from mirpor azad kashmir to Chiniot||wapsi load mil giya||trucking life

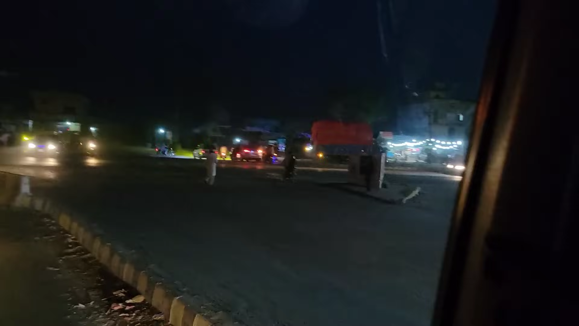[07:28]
ਜੀ ਦੋਸਤੋ ਇਹ ਆ ਗਿਆ ਜੀ GT ਰੋਡ, ਸੱਜੇ ਹੱਥ ਪਿੰਡੀ,